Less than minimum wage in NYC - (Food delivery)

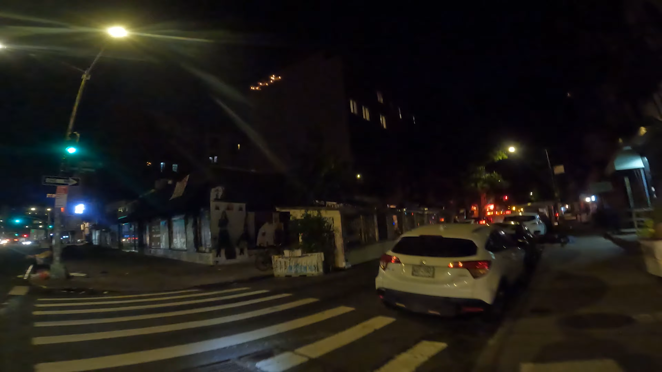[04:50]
It's, like, two or three lanes right there. Just, like, hey, hey, fuck it. Let's just park here. All right, now, that's some bullshit, all right? So, remember, I said that Grubhub gave me a warning for
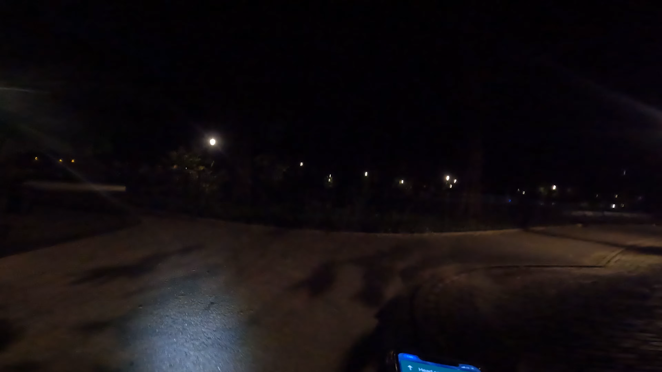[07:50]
It's funny. I was just about to say there's a lot of homeless people in this park.